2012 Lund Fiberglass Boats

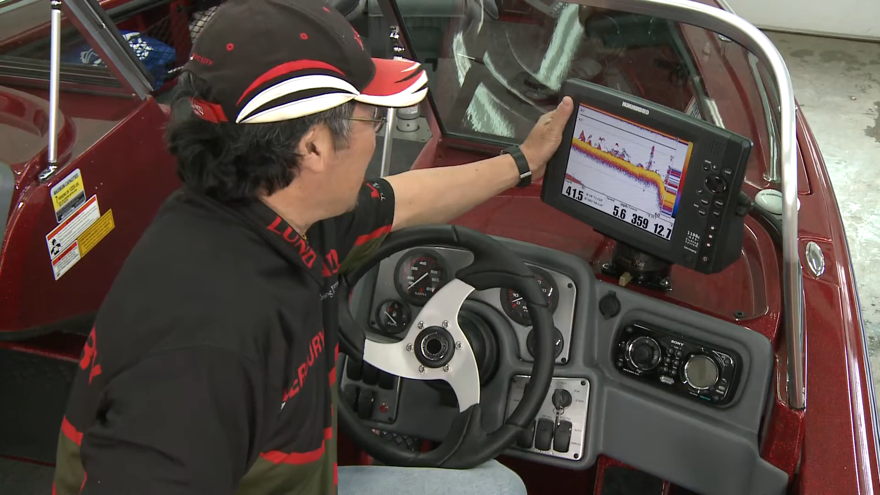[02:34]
Lund's Pro-Control custom console positions all my electronics within easy reach and highly visible when I'm tending rods or running an outboard kicker.